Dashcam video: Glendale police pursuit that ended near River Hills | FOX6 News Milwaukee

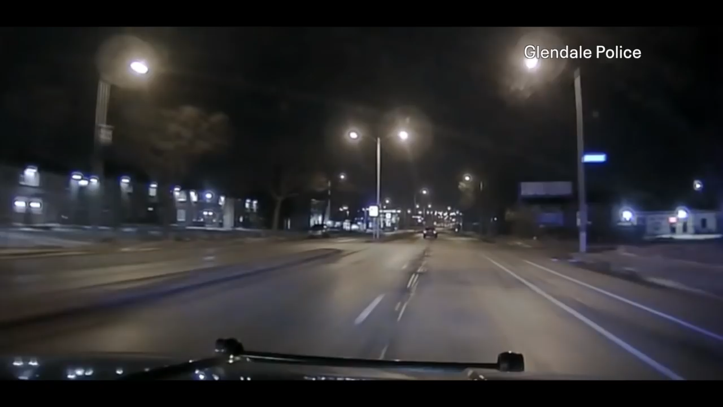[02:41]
Carmen, still northbound, speeds are getting about 95, is there any squad that can get to good hope in Titonia? It's braking because there's two cars on the road, vehicles are pulling over for my squad, it's still northbound, 766 dispatch, should we get any information on that plate?
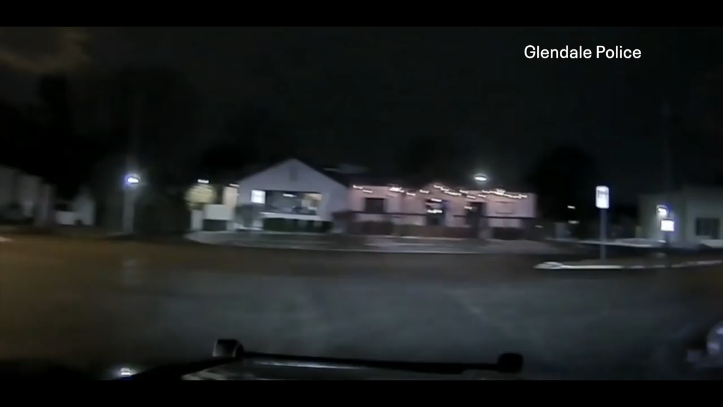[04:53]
Northbound Green Bay. They have a flat. They're doing about 60 miles an hour right now. I'm right on them. They're slowing as they're coming up the curve here.
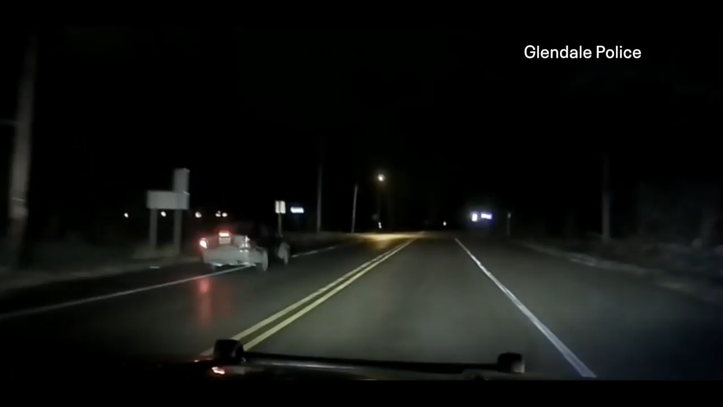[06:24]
They're in the bike lane and the southbound lanes going northbound, but the speeds are at about 30 miles an hour. We're going to get a foot bail. If you run, the dog's coming! If you run, the dog is f***ing coming! Don't you f***ing move! Step back here now! Step back!